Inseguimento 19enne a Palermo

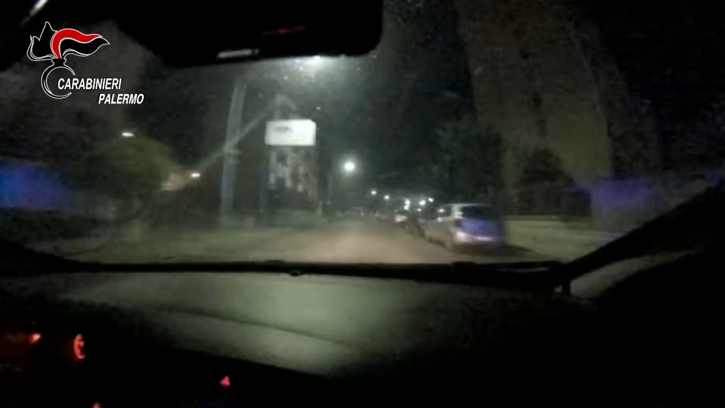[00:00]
10 via Gustavo Roccella, 10 Zulu Alfa. Zulu Alfa. Un Pajero grigio, direzione Viale Regione, 10.